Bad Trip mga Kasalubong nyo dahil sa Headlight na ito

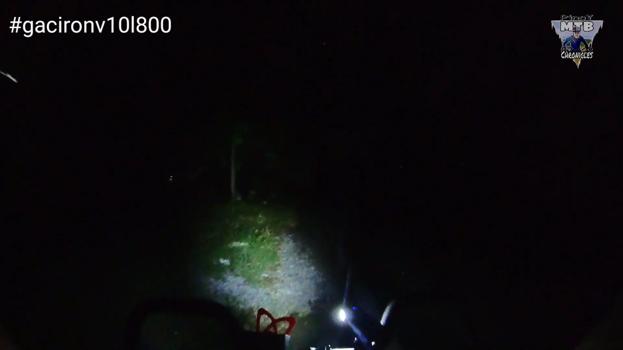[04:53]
Medium. High. And then, pinakauli yung ultra. Ayan o.
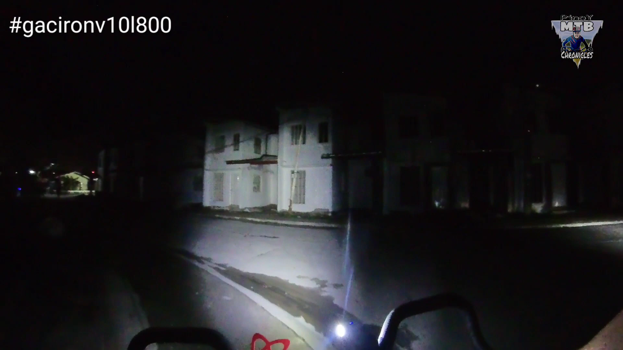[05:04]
Kita mo naman. Grabe. Kitang-kita mo yung mga bahay sa harap. So ito yung reason kung bakit nababad trip yung mga kasalubong mo. Pag gamit mo tong ilaw na to tapos naka-ultra mode ka, talagang masisilaw sila.
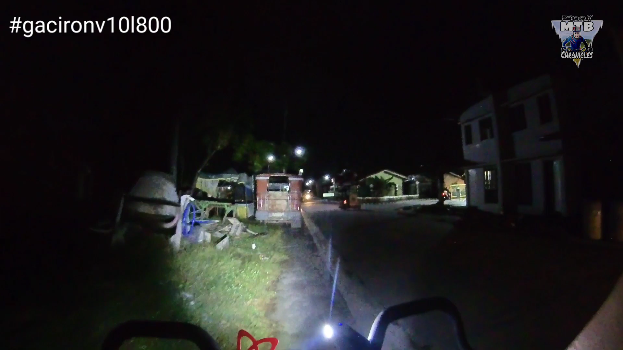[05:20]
Ang liwanag. Ang layo nung range niya plus ang lapad. Ayan o. Kitang-kita yung daan. Balik natin sa low.